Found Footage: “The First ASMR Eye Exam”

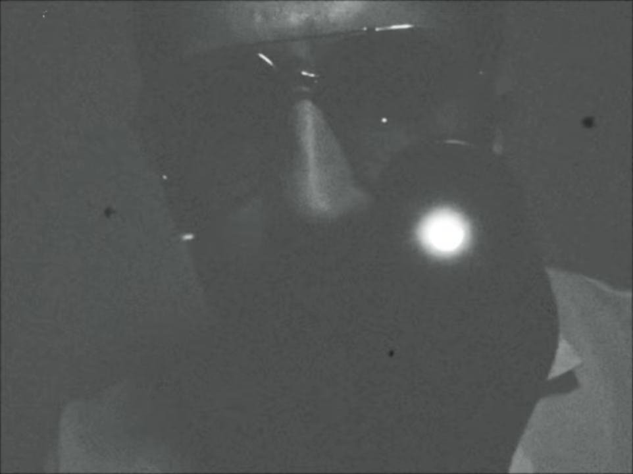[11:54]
With a brightness setting here, we have the filter setting here with four filters and a focusing wheel,
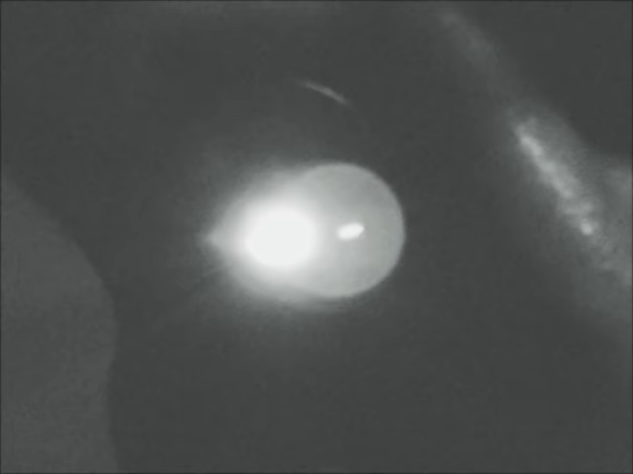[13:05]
Switch apertures now. I'm going to continue with the white light.
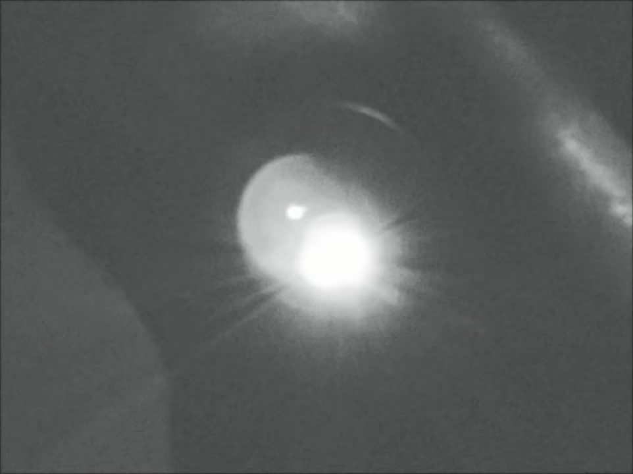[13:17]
And we'll check the macula and fovea area. This is your central vision.